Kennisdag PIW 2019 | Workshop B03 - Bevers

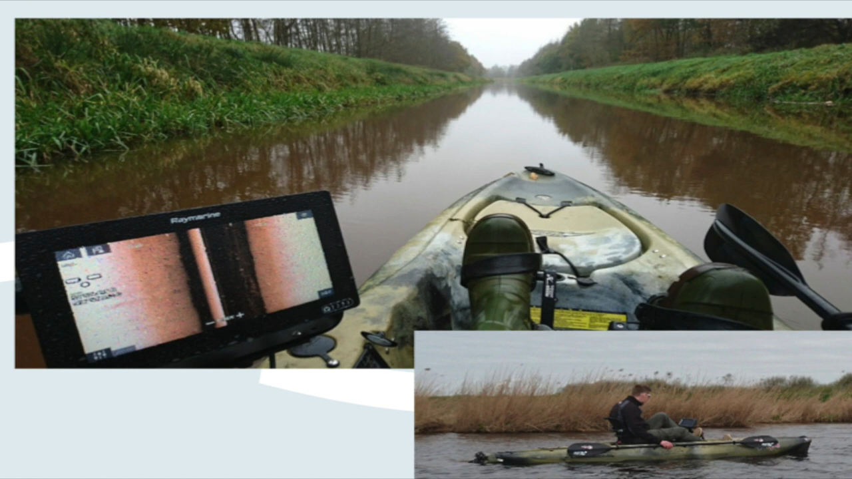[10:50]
En ook op kleinere, smallere watergangen. Waar je de bodem niet in kunt doen. Doen we dat met zo'n trapkano. De handen vrij om even een screenshot te maken. Of wat dingen in te zetten. Dat werkt op zich goed.
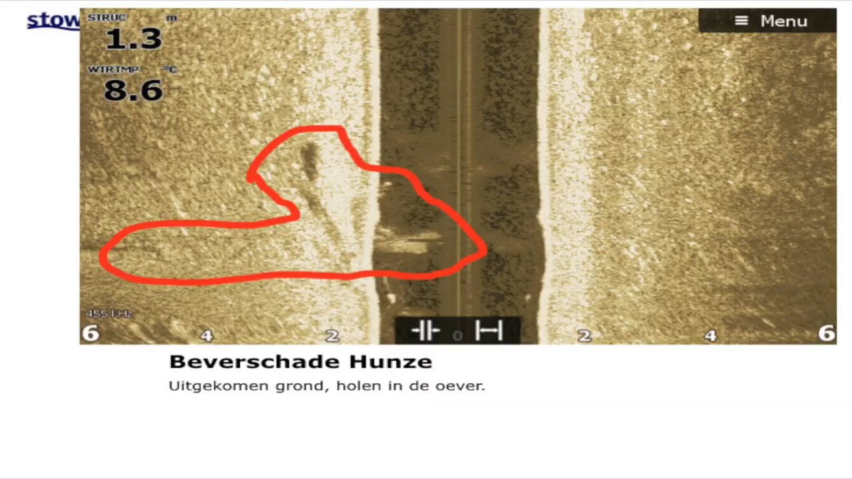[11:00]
On screen: depth 1.3 m, water 8.6°C
En dan ben je op zoek van. Waar moet je nou naar kijken? Hier zie je eigenlijk een hele plaat met uitgekomen zand. Dit lijkt heel logisch. Want er komt gewoon een paar kuub uit.
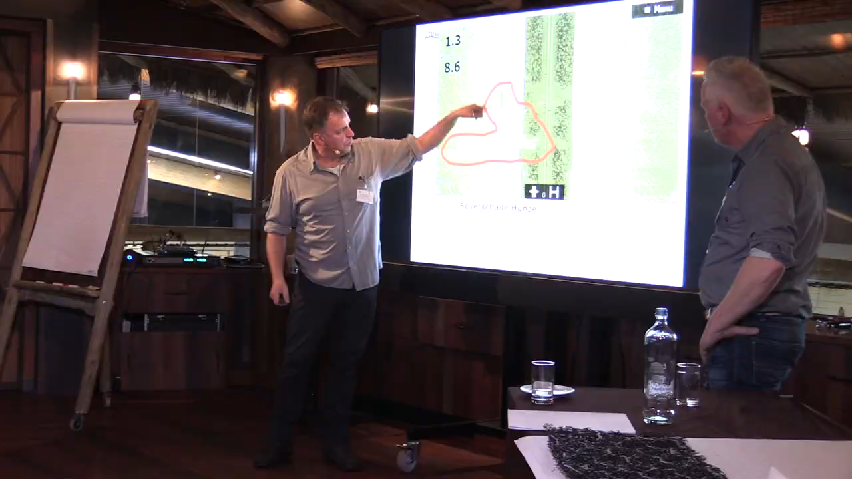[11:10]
In het midden zit een soort geul. Die veel dieper is waar die in en uit zwemt.
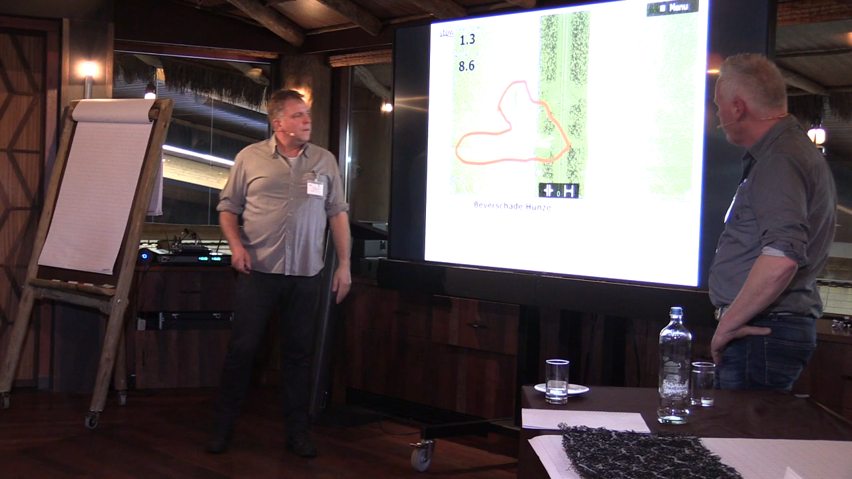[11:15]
Maar de praktijk is dat we die eigenlijk nooit meer zien.
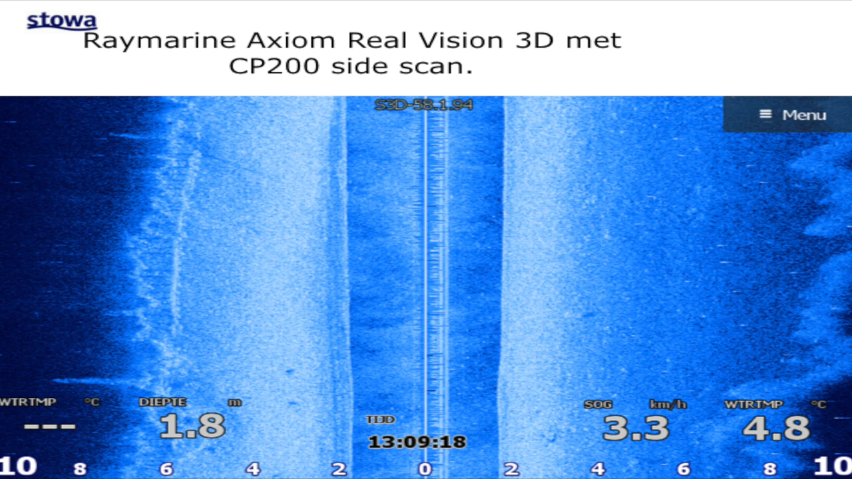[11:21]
On screen: depth 1.8 m, speed 3.3 km/h
Dit is het beeld wat we op het beeldscherm zien. Je moet even voorstellen. Je vaart dit midden. Hij schijnt naar de zijkant op. Dat is een lamp.